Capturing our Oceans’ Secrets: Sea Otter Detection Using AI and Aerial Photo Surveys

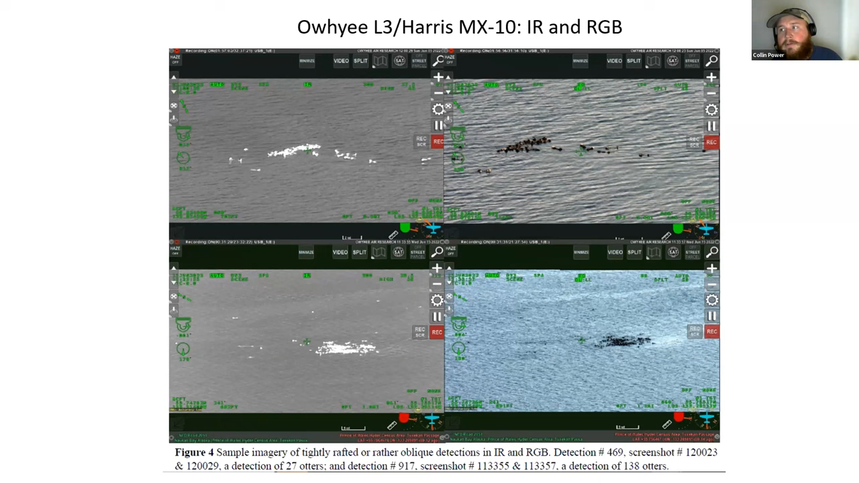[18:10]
like a sheet over her system, you know, and she was for eight hours a day, you know, locating these otters, zooming in, validating, you know, updating data sheets, you know, in a moving plane. So, definitely shout out to her. So, you can see here, these are a couple examples of the infrared images, you know, and these otters just shine, which is awesome.